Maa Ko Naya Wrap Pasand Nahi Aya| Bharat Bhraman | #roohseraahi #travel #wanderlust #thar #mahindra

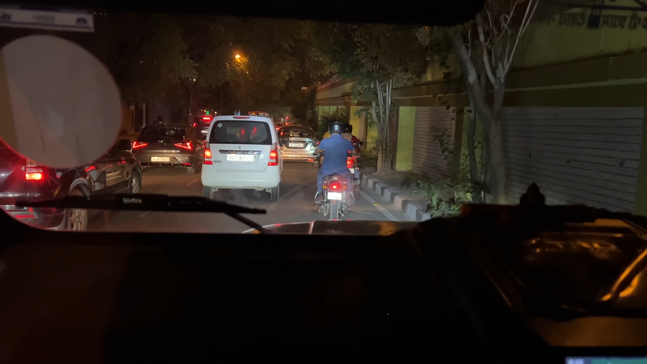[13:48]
थोड़ा सा कम ट्राफिक हुआ करता था इल्ली में भाई ऐसे कभी दिन आये ली रात कोई कम ट्राफिक होता है वो भी बारा बजे के बाद और वो भी किसी किसी जगाओ पर यह जो एरिया एम्स वाला
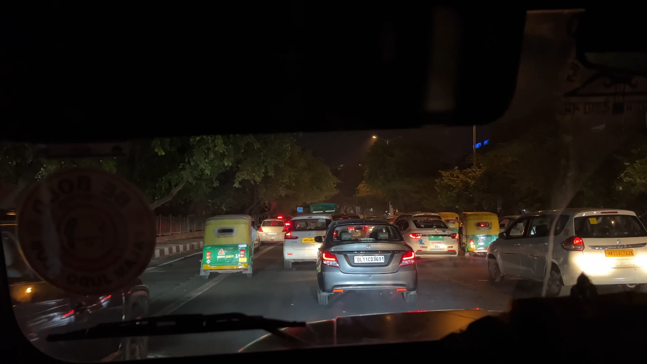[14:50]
इग्जिट फ्रम डेली भाई, भाई पस दिली में हीक्ट्राफिक का ही तो, प्रावलोम हे कि ट्राफिक ऐसा है वरना दिली तो वाईब है अअपने आप मही एक दिली अभी देखियो, आज का अज फ्राइडे होगा, तो आज और कल तो जगमक-झगमक ही रहे गई, आज �